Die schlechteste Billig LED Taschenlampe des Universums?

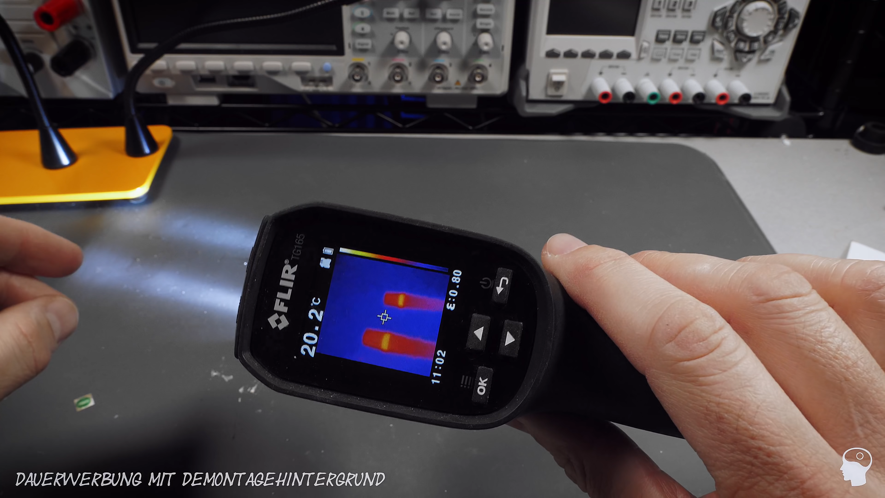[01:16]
On screen: spot 20.2°C
maybe maybe not aber hell sonst wird so der flir
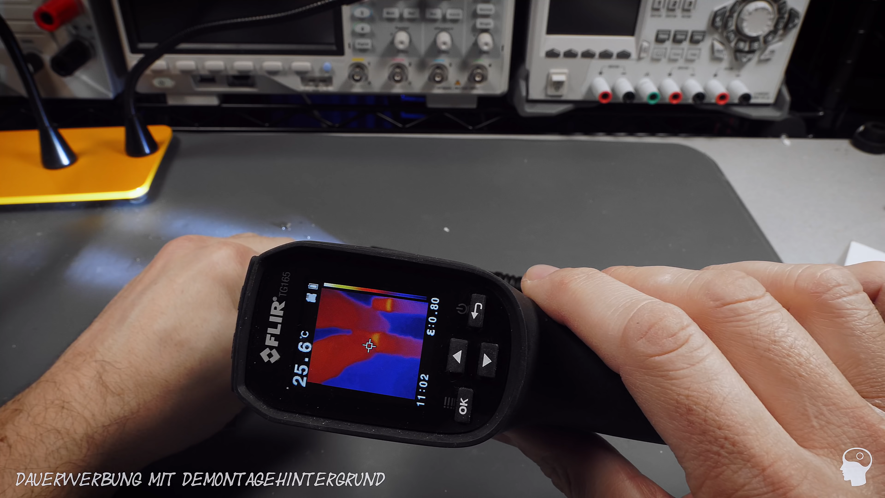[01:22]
On screen: spot 25.6°C
findet das auch ganz putzig der sagt hier ok hier muss es warm sein
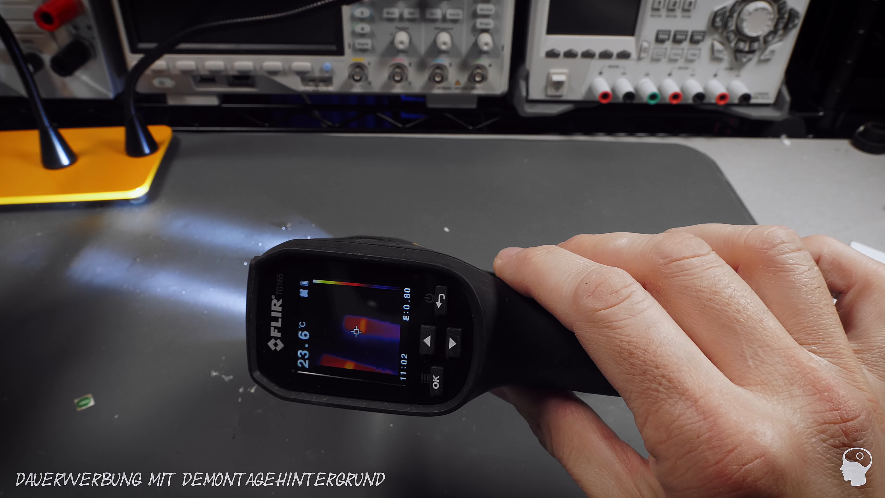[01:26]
On screen: spot 23.6°C
es ist noch nicht irgendwie bedenklich das sind jetzt 3 27 20 grad
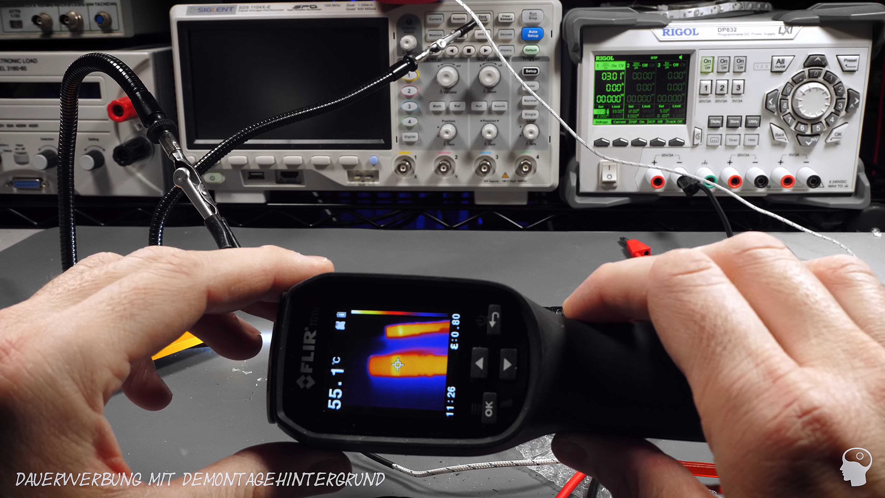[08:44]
On screen: spot 55.1°C
das ist für scheiß hat das im hintergrund wird es zu langweilig ich möchte es bloß noch mal war ist die heiß wow 54 55 grad und so fühlt sich so an ich sage immer 60